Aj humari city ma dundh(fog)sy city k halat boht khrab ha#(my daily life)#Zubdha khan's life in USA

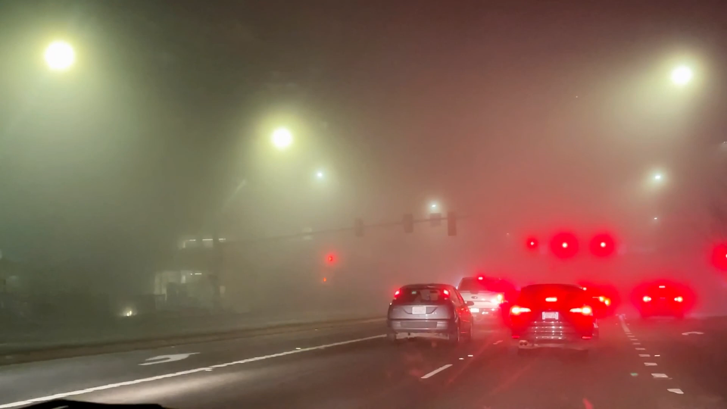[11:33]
تھوڑے سے فاصلے پہ بھی جو تھی نا وہ گاڑی نظر نہیں آتی آپ دیکھ رہے ہیں کہ لائٹس جو تھی وہ کافی بلری نظر آ رہی تھی اور کوئی سائنس بھی پڑے نہیں جا رہے تھے تو مجھے یہی تھا کہ ہم خیر خیریے سے پہنچ جائیں تو اس کے ساتھ ہی میں آپ سے ملوں گی کل ایک نئے ویلاگ میں تو مجھے اجازت دیں